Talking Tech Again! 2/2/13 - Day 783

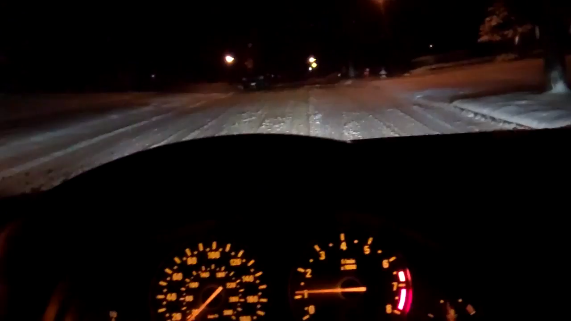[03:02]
Oh, this is where this car is best. Check this out. Can you see the road conditions here? They're not exactly great. My steering wheel is turned.
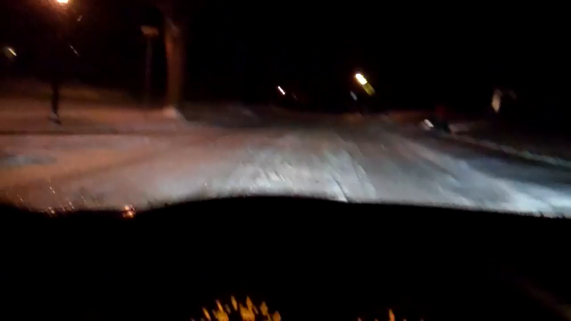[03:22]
We're in first gear. There, we caught a little bit up to 10 miles an hour or so. This car on an inch of slush is undrivable. Go around this corner here at about 5 miles an hour. The whole back end slides around. We've got a curb over there.
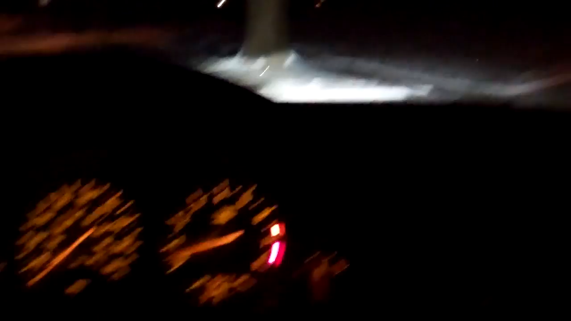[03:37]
Shit. Okay. We caught it. My God, it is fun though, I guess, if you know what you're doing and there's no traffic.